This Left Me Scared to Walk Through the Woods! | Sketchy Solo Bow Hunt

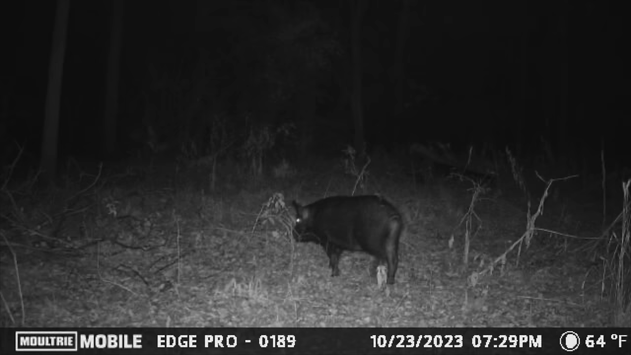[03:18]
There's one good sized boar that's coming to it. And then every once in a while, the whole group will come in. So I'm hoping that tonight, this boar's gonna come in.